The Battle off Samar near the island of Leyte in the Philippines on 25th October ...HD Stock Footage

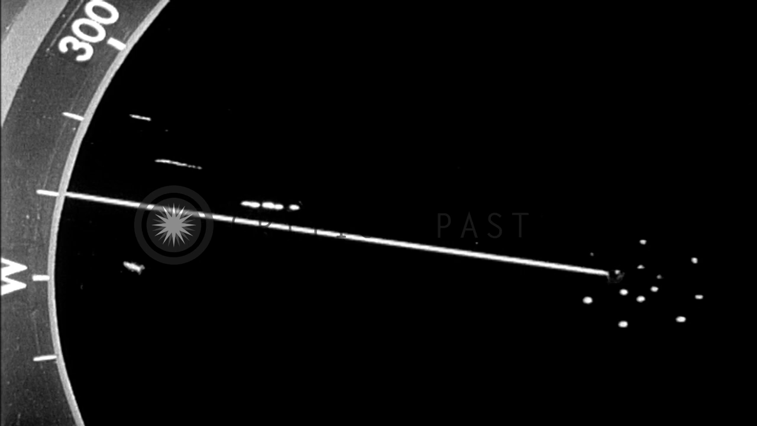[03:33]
Enemy now in four groups, leading ships bearing 284, distance 15 miles.